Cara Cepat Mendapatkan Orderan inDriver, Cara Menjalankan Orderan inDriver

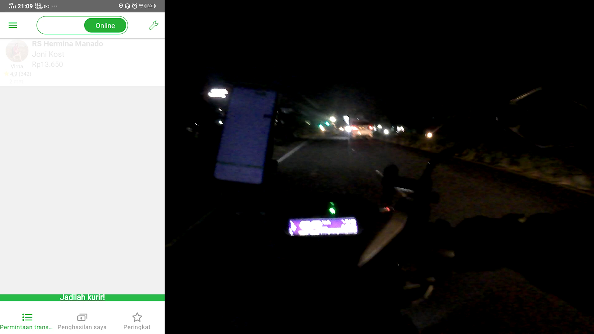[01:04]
menurut dari pemikiran saya Jika kamu ingin mendapatkan orderan secara cepat Kamu harus tentukan posisi kamu Waktu kamu di saat kamu onbeat Nah disini saya sedang berpikir Mungkin malam hari adalah waktu yang tepat untuk cari orderan
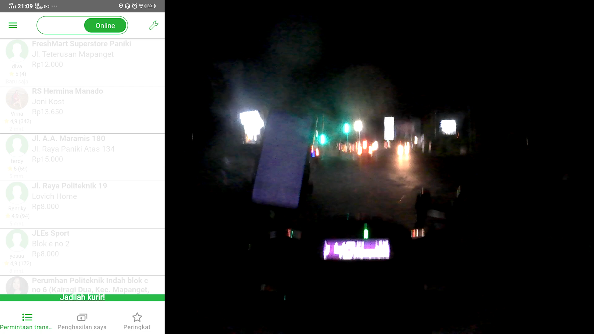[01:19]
Apalagi malam hari ini kelihatannya cerah Tidak hujan Kalau udah malam hari
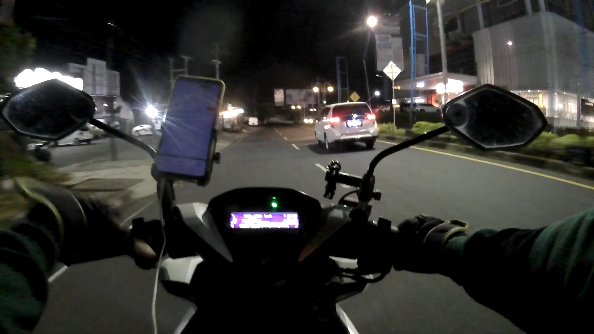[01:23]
waktunya udah tepat Tinggal posisi Nah sekarang saya mau cari posisi di Ini saya di daerah pinggiran Masih daerah pinggiran Kota Menado Memang pusat Kota Menado itu rame orderan
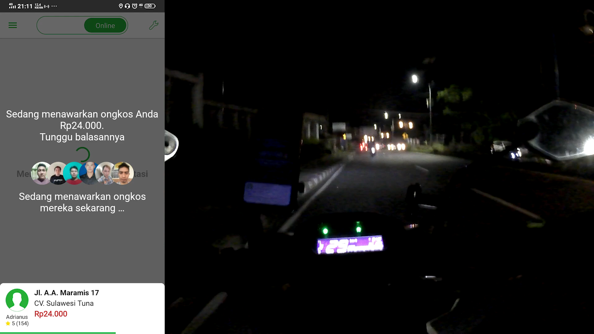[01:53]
dulu Siapa tau diterima Terus kalau kita butuh putar balik Di depan udah putar balik Tapi ditolak No problem It's okay Kita jalan terus
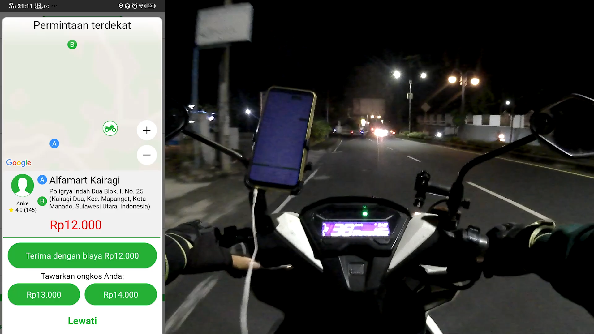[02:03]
Nah ada lagi Bentar Bentar Bentar Bentar Alphamart Kairagi Sebelah mana kayak itu Dipilih lah Tolak lagi Dua Oke no problem Kita jalan terus Yang penting orderan udah masuk-masuk Itu udah aman Tinggal keberuntungan aja Artinya ya Customer nggak pilih kamu Dan enaknya biasanya malam hari Kalau di Kota Menado itu Apalagi kalau kamu dapet orderan yang jauh Wow Mantap tuh Tapi tergantung Kalau saya lebih suka malam-malam Kalau terus dapet yang jauh
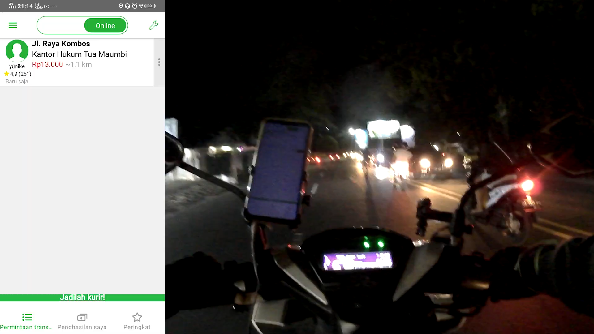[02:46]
Nah ada yang masuk Wah terlambat
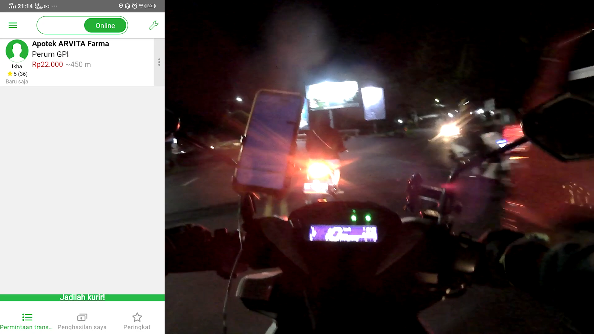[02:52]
Cepat banget hilangnya It's okay Ini udah ada orderan-orderan
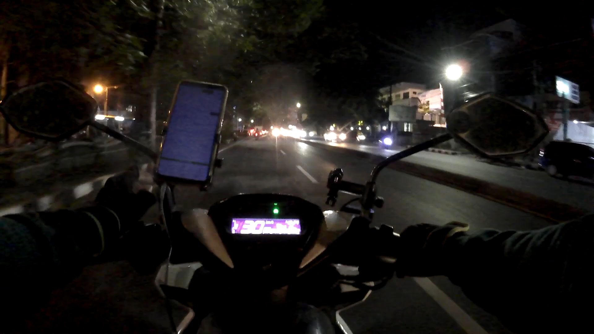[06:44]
orderan cepat cobalah onbeat di malam hari tapi jangan terlalu malam tetap selalu berhati-hati karena malam hari itu banyak dengan cobaan buah saya terfokus dengan mobil di depan mobil di depan ini mobil
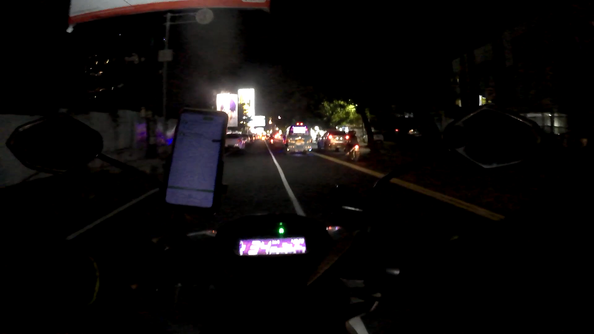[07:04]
angkutan umum di belakangnya ada televisi yang jadi pemikiran saya ngapain taruh di belakang setiap orang itu punya tipenya masing-masing
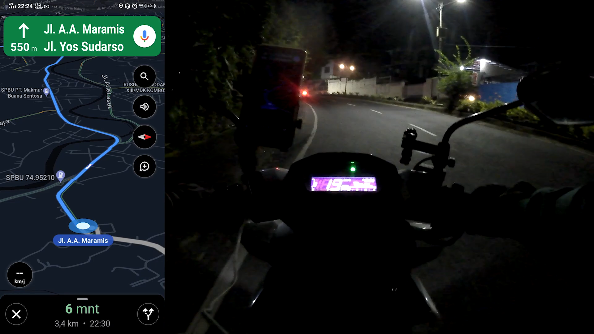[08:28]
kita muter oke di sini 30 padahal 7 menit lagi buset dah ini akibat karena onbeat sambil jalan jadi efek dari onbeat sambil jalan ya gini GPS nya akan ketinggalan ketinggalan gapapalah kita on the way kesana makanya tadi saya curiga karena emang saya lihat di petanya kok nggak sesuai dengan posisi saya ternyata benarkan di GPS in driver nya itu
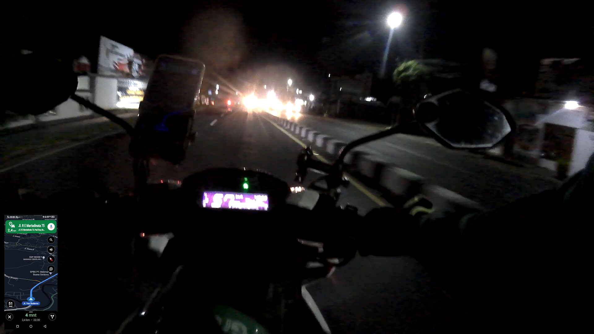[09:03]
kita waktu tibanya satu menit aja tapi untuk GPS di Google Maps nya ternyata sekitar enam tujuh menitan jadi untuk
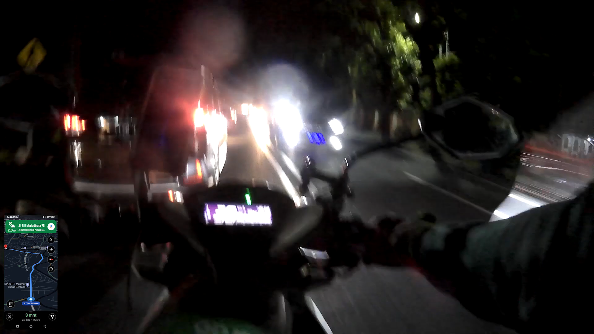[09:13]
situasi yang begini yang sering terjadi karena onbeat posisinya online
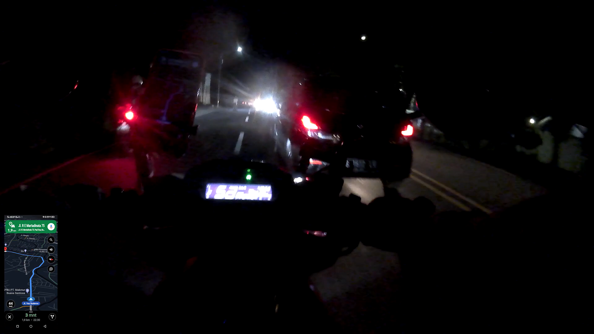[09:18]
tapi kita sambil jalan Oke ya di sini daripada saya terlambat saya sudah tiba aja
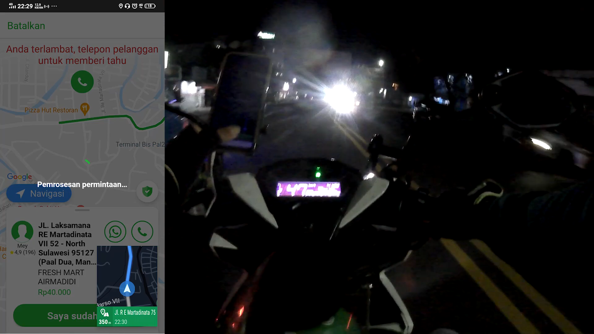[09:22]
ini posisi customer nya di sini tujuan anda berada di sebelah gini sayangnya udah gini sayangnya oh ini Kak Meita oh ya di Freshmart Air Madidi nih Kak iya oh